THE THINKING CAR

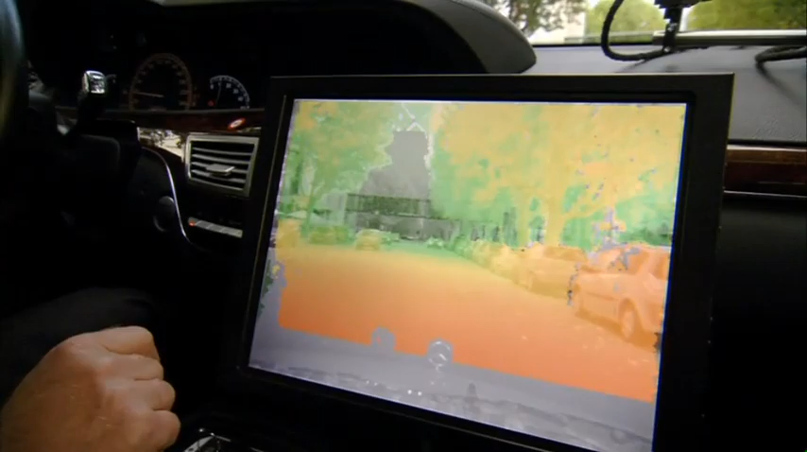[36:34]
A world in which the distance to objects is represented by color and direction represented by arrows.
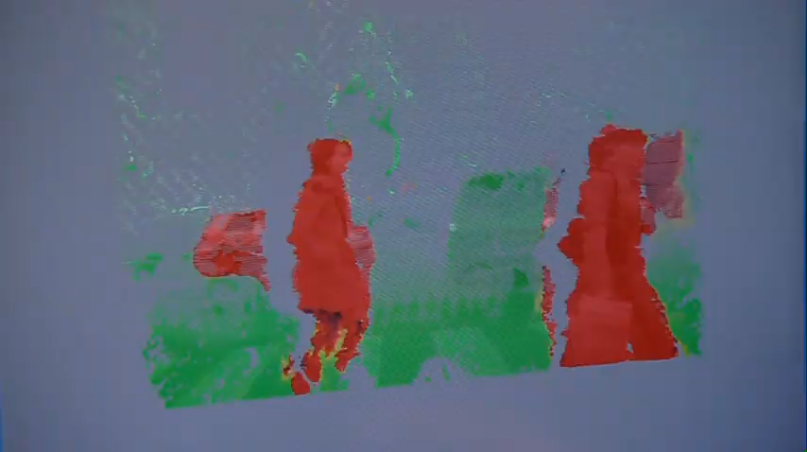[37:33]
And if you have a closer look at this woman, you can see that there's actually motion vectors at each point.